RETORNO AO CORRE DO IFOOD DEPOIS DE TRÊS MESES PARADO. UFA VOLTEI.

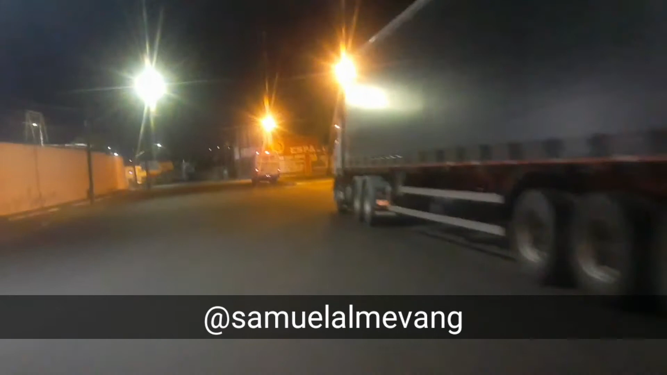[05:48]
Olha como eu moro aqui Perto do Do velho castelão Não é papai Aqui o ginásio castelão Que é um ginásio É um estádio